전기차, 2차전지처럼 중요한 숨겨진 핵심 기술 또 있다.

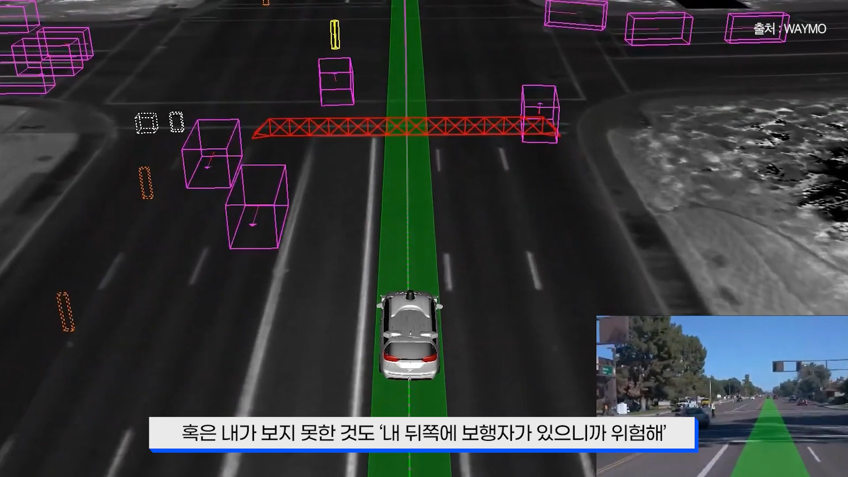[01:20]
넌 이쪽으로 갈 거야 혹은 내가 보지 못하는 것도 내 뒤쪽에 보행자가 있으니까 위험해 이런 걸 알려주는 게 필요하잖아요 이런 커넥티비티가 추가되면서 협력자율주행,